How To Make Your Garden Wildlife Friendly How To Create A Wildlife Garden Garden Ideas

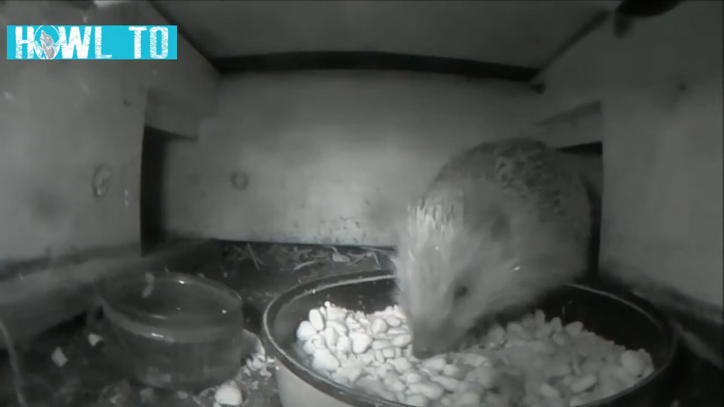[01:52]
These have an entrance corridor that stops other animals from reaching in and taking the food out. The best food for hedgehogs is meat based cat food in jelly. Meal worms, milk and fish are all bad for hedgehogs and should be avoided.
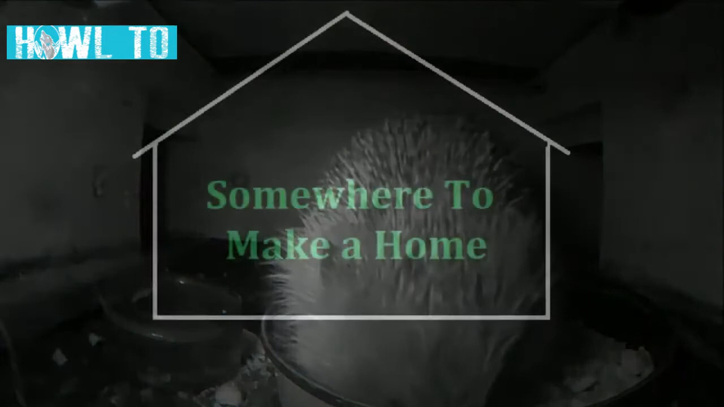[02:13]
Gardens often lack suitable nesting sites for wildlife.
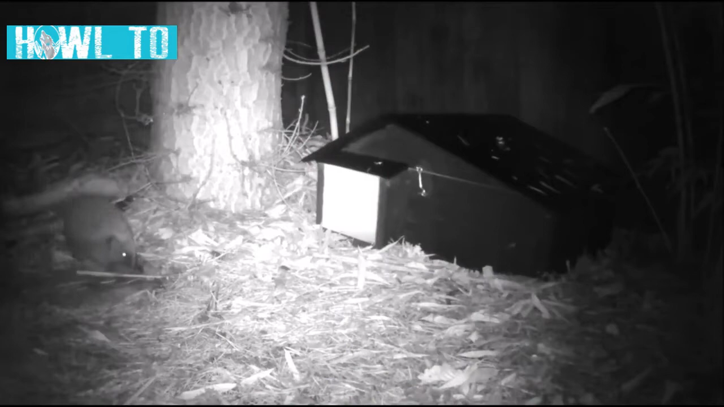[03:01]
These are relatively cheap and come in many different styles. The box should be placed out of direct sunlight and although it might be tempting to give the hedgehogs a head start by putting straw, hay or leaves in the box, this might actually deter them rather than encourage them to stay. If you are lucky, the hedgehogs may choose to hibernate in your box and sometimes they will use them for giving birth and rearing their hoglets. There are many insect hotels available on the market but you can also make one fairly easily.